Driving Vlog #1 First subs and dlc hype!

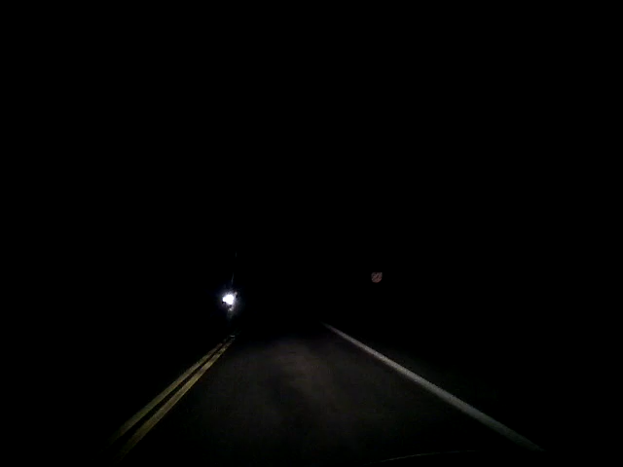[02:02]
But shit. Would be right now, honestly. And of course, by the look of the video, I am actually driving at night because I work third shift, 11 to 7 in the morning, on weekends, 11 to 7:30, weekdays, like tonight.